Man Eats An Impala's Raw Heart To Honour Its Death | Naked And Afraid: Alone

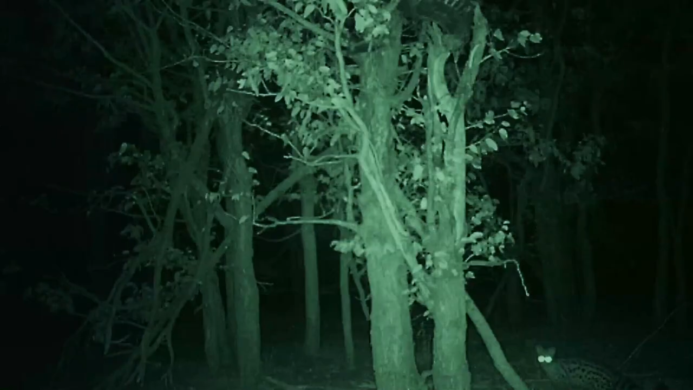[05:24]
bees are going insane. Something or a pack of somethings is down at the tree right now.
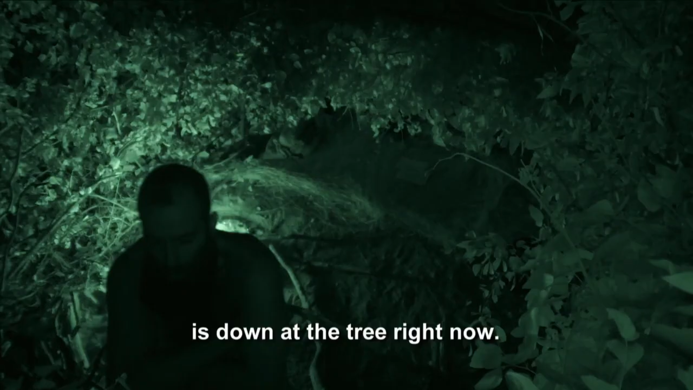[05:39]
Everything's gone a little quiet. Ooh. I almost thought I could hear the carcass getting pulled out of the tree.
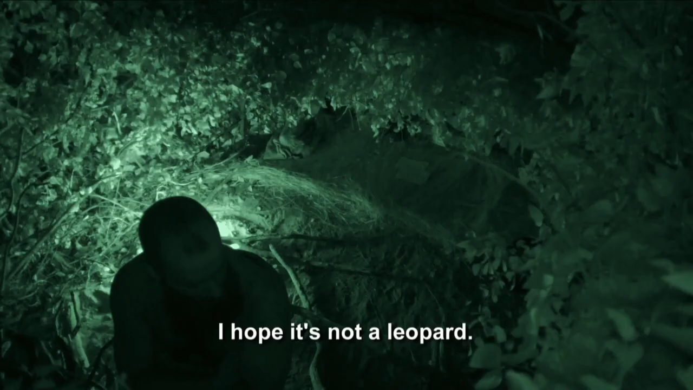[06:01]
I hope it's not a leopard.
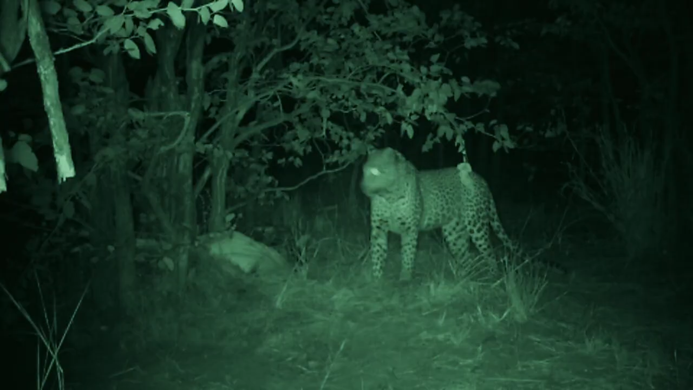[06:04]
That cat is my biggest fear.